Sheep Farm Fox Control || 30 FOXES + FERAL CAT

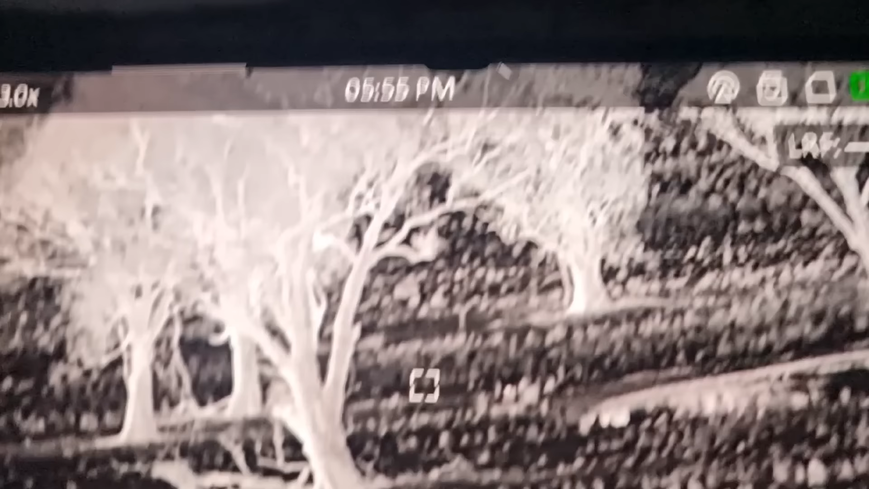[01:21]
He's just starting to make his way in just to the right of that cursor. I think I'll go and jump the fence.
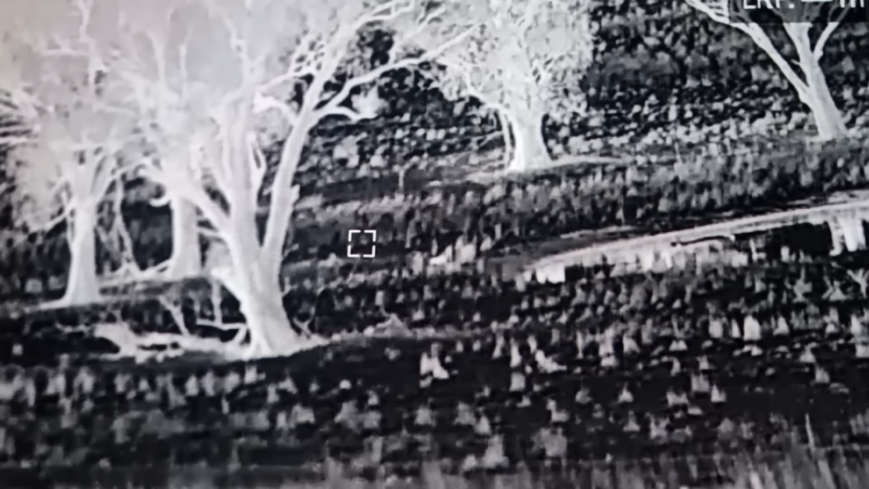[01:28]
Let's see if I can get a bead on him.
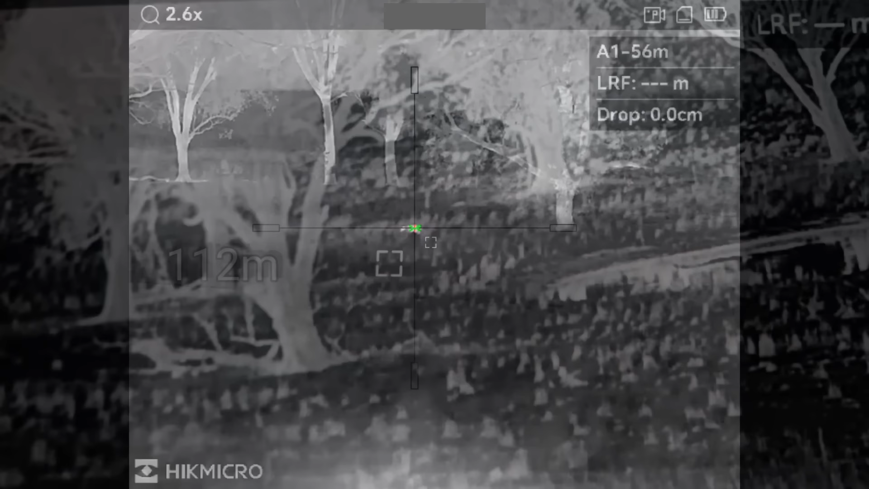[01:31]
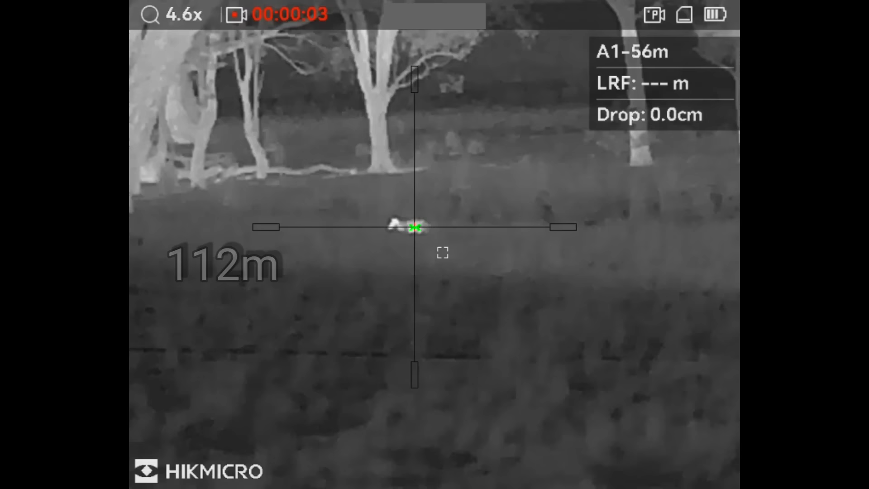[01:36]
G'day!
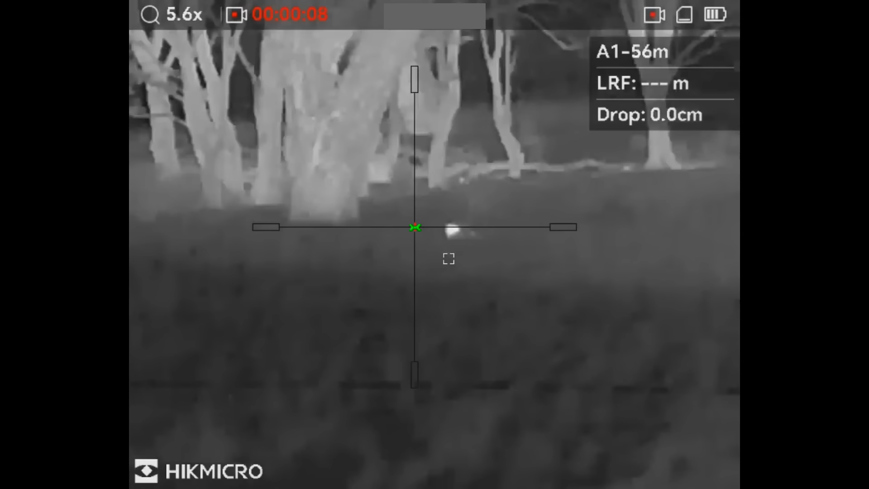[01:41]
He came straight in quick on that mob of ewes. As soon as they get a sniff of lambs have been born, they're into it. And this male fox, yep, is now done and dusted.
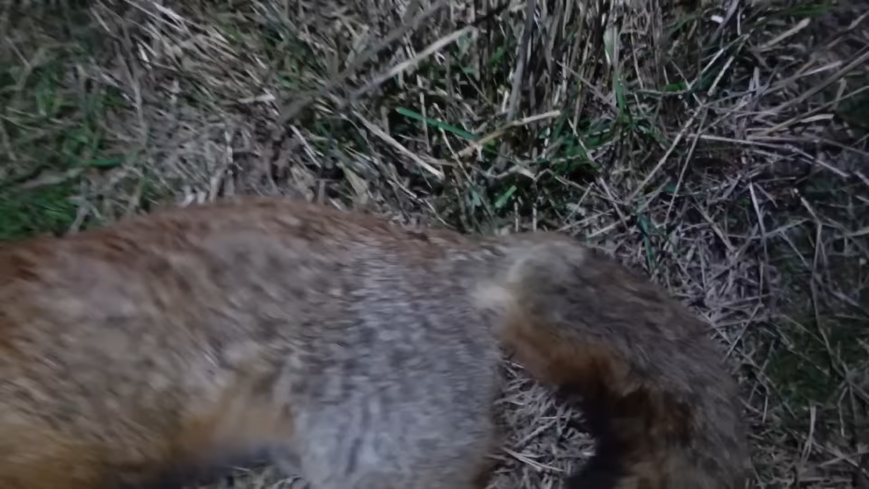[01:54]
So we'll pick him up, carry him out of the paddock and get ready and start looking for number two.
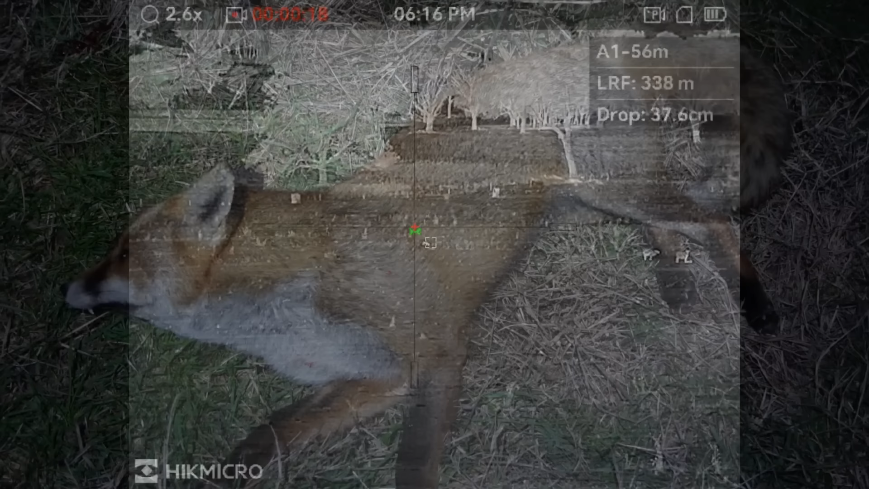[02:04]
We've got another one. Got a couple of ewes there with a newborn lamb and he's definitely on the prowl.
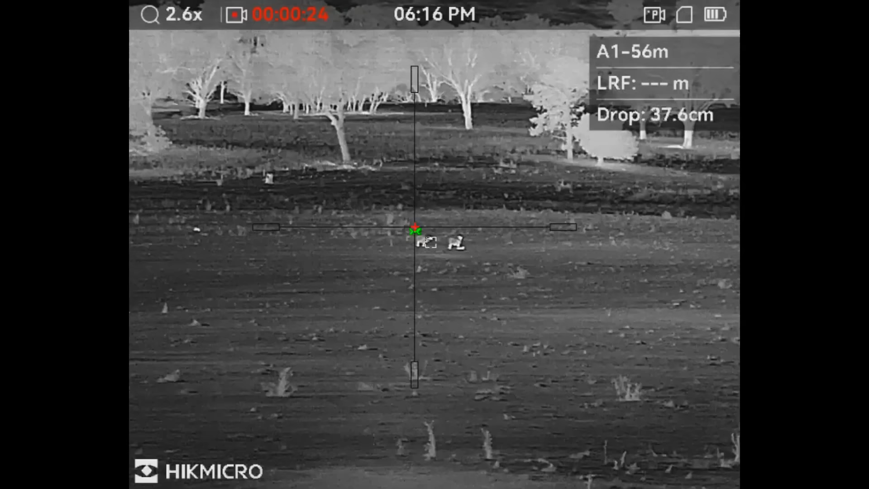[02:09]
Time to get on the move again. Let's see if we can cut him off.
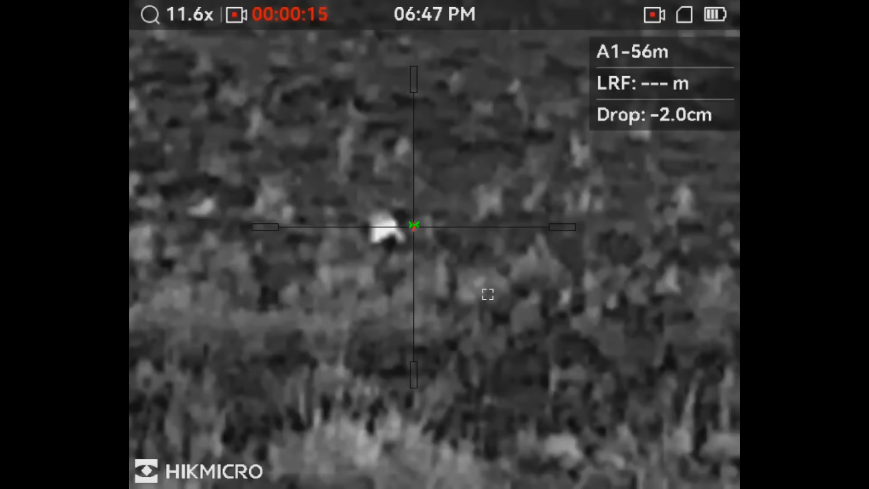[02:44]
Off to a fantastic start. Three down in a matter of minutes.
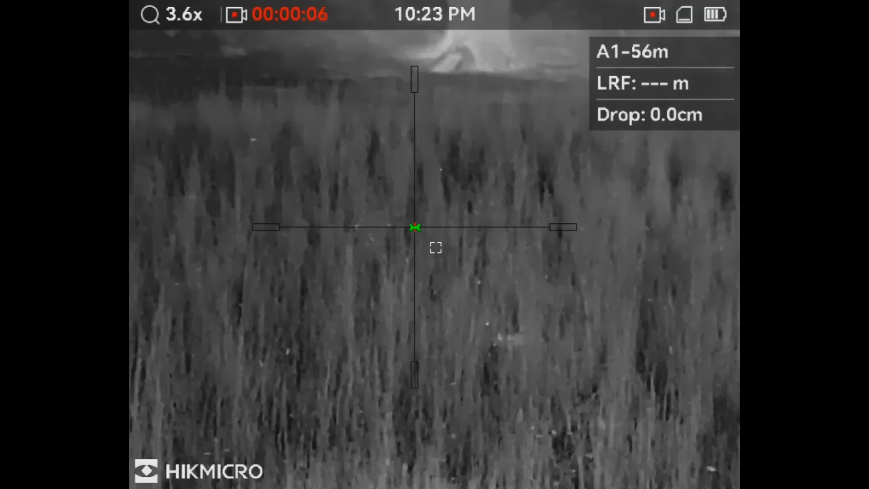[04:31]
Silly bastard. Silly bastard. Certainly doesn't work out very well for the fox when he does something stupid like that.
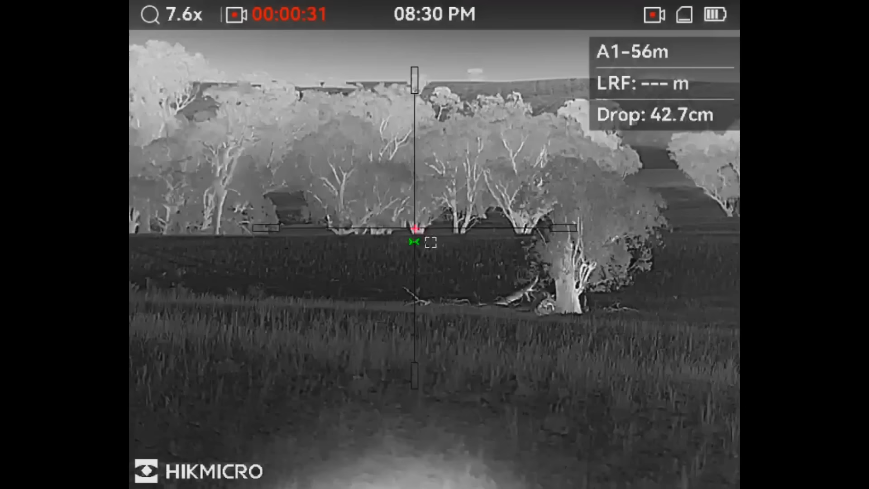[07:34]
how good is it to have that sort of confidence in your gear that little adjustment yesterday afternoon to the scope and it has been shooting like a laser the Seiko just never lets me down let's go and check out this last fox
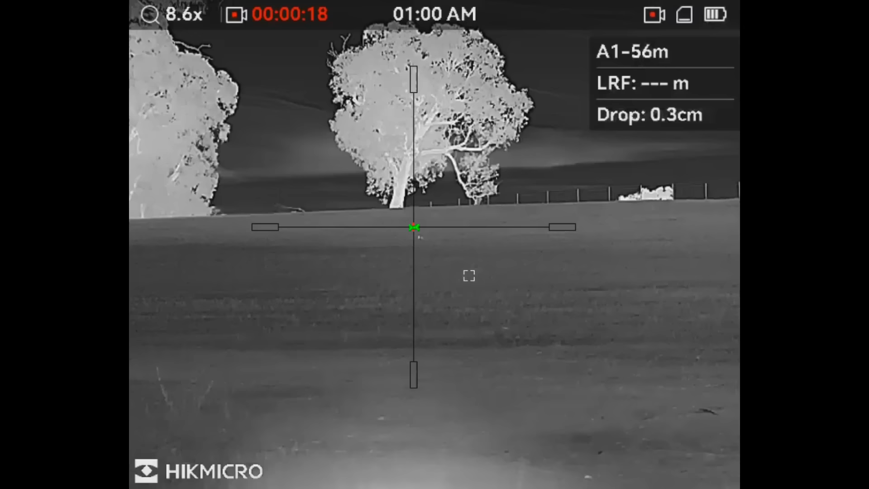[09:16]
I don't know what this fox was doing laying down having a little sleep
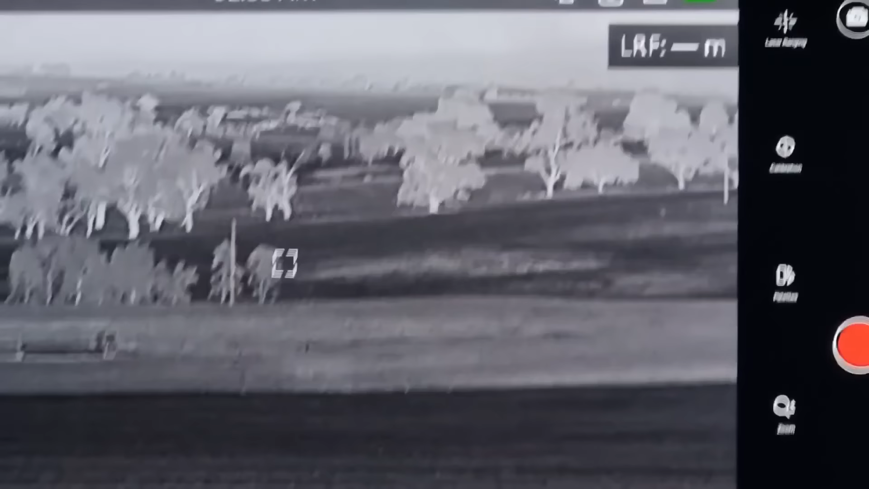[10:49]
and what you can see with thermal chalk and cheese isn't it